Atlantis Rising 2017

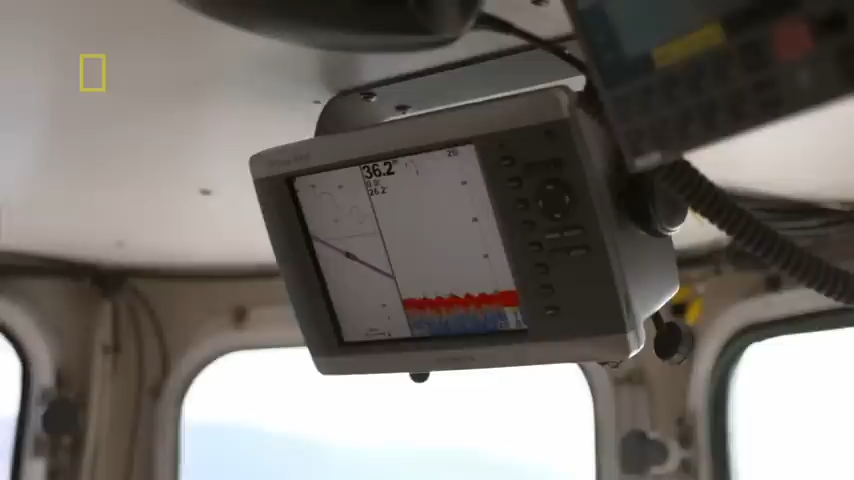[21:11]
They're looking for anything unusual bulging from the sea floor.
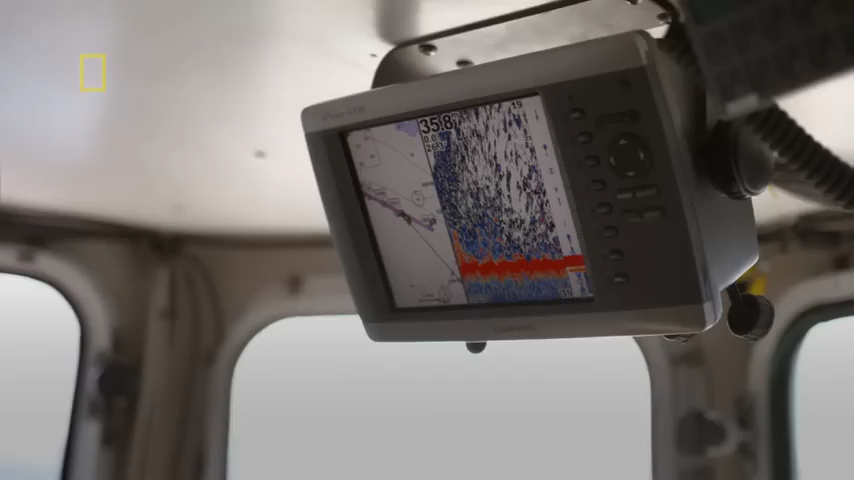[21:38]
Here we go. We start showing like a mountain. Can be a road, anything.
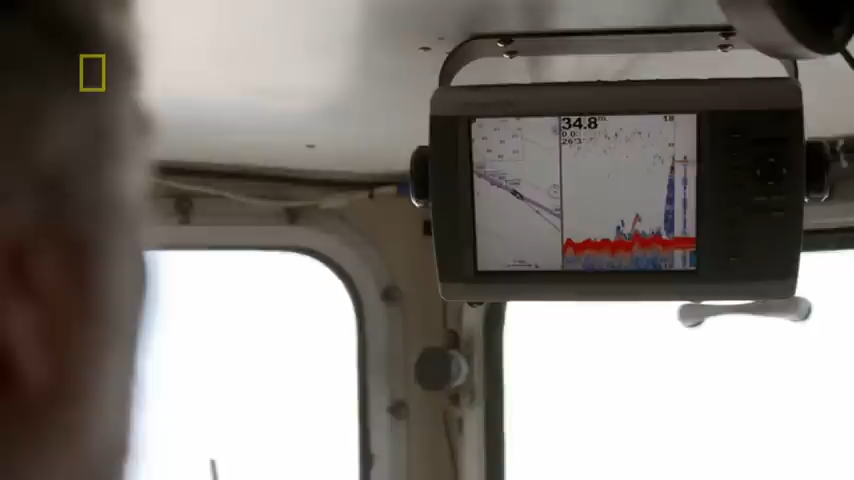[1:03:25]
They see an anomaly, something rising from the bottom.
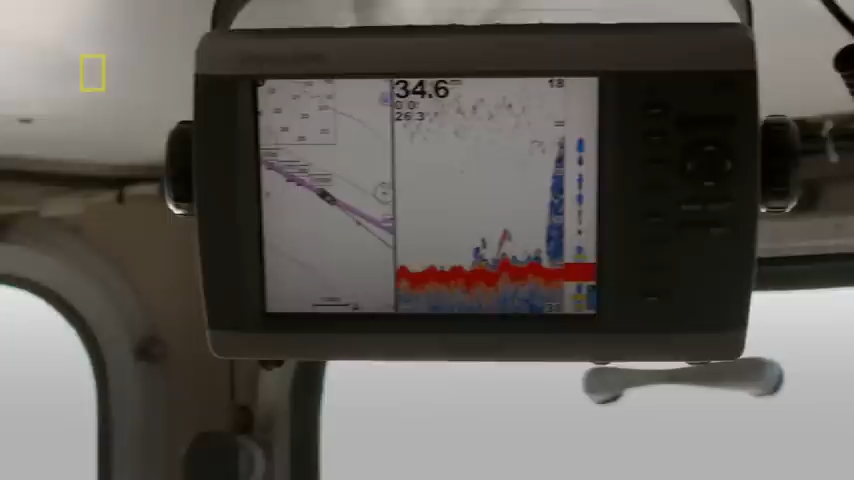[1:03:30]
Could this be the structure found by Pantera? This is it.
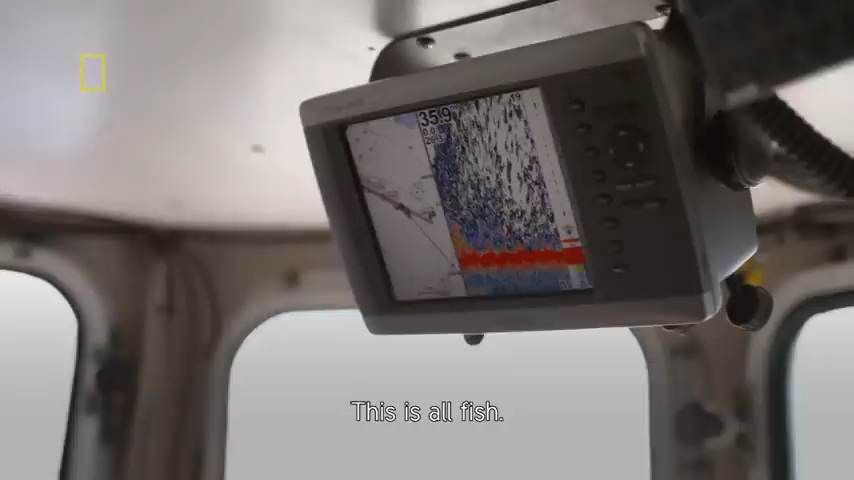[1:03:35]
This is all fish. This is all fish, and the fish can be in a structure.
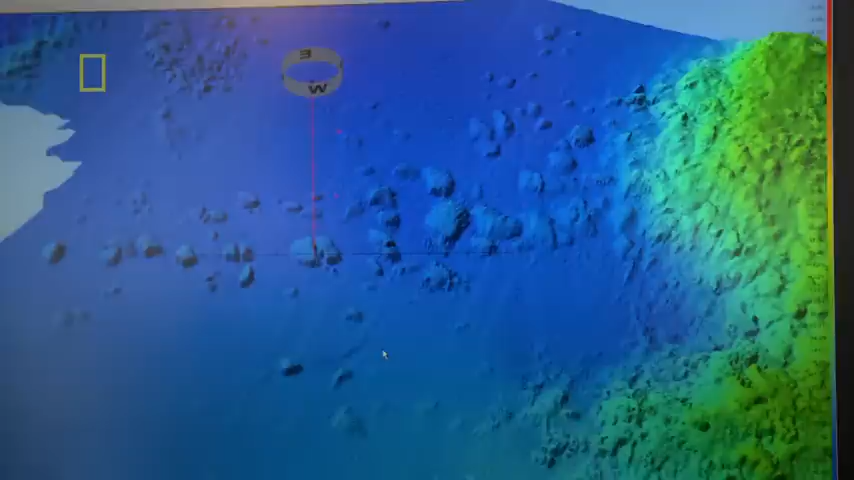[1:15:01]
Que se ve una secuencia de bloques que parece como si fuera un espigón, un muelle.